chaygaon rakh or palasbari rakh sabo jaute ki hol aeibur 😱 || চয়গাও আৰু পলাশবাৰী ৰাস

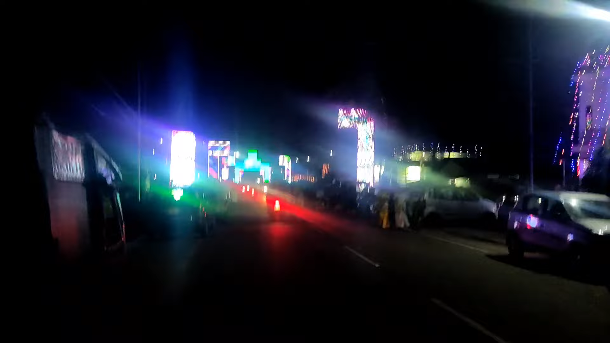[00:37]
পলাশবাড়ী ৰাস মানে এইবাৰ লাইটিঙে দিয়ে তাৰমানে বেছ কৰছি ন, পলাশবাড়ী ৰাস মহোৎসৱ, মহোৎসৱটো লিখা নাগাল গাইজ।